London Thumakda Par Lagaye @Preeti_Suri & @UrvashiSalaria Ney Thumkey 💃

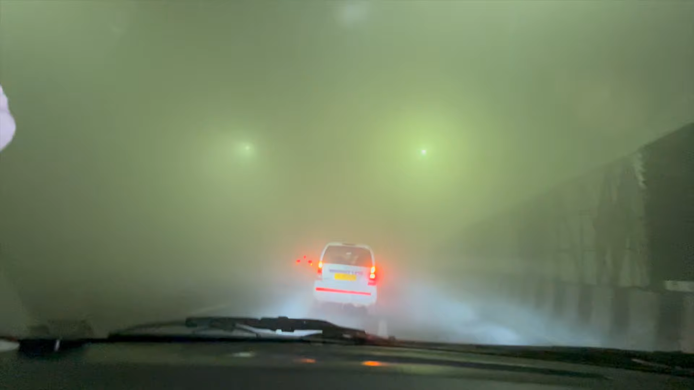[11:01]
भाई कुछ दिख ही नहीं रहा है. बहुत ऊंचे पूरा कोहरा ही कोहरा चारों तरफ. इतना फॉग है कि भाई डिपर्स चला के हमें गाड़ी चलानी पड़ रही है. कुछ नहीं दिख रहा यार. आराम तो आराम से गाड़ी दिख.
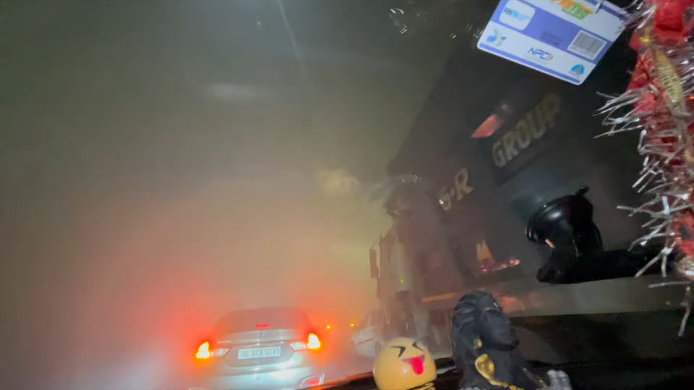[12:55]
ये ट्रक खड़ा हुआ था कुछ दिखा ही नहीं था इसमें तो. ये खड़ा भी हुआ है.